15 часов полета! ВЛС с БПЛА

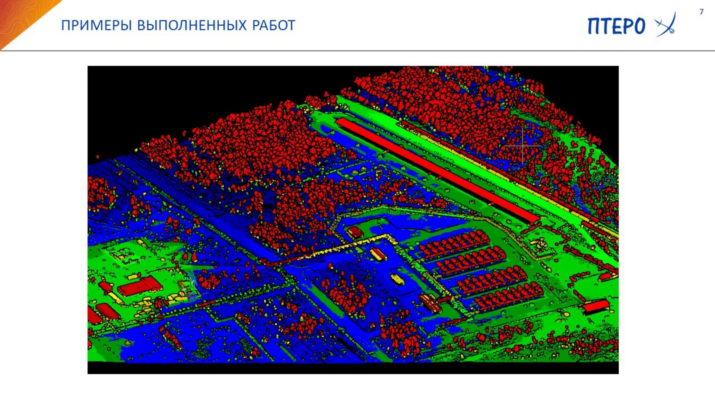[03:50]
Это в 3D. В общем, этим сейчас никого не удивишь. Что же классифицированное? Вот, собственно говоря, это уже статистика именно лидарной съемки.